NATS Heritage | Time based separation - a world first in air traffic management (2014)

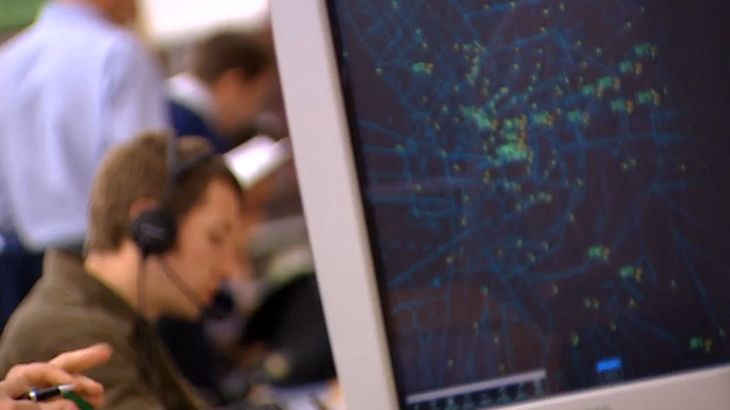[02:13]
so tools are required that enable the controller to visualise the time separation.
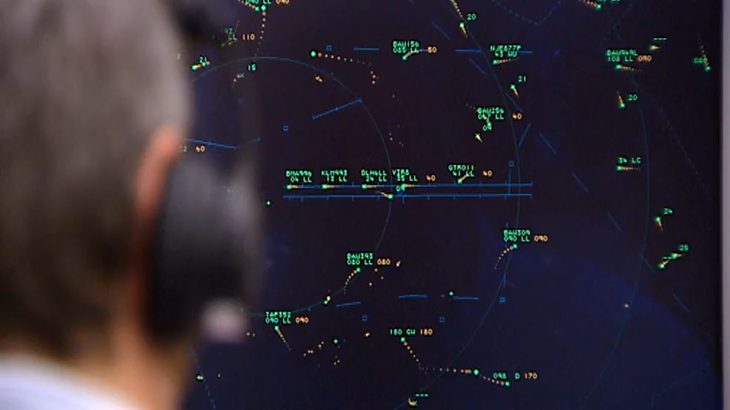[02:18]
The ATC tools required to support a TBS system will use the new time-based wake turbulence separation rules,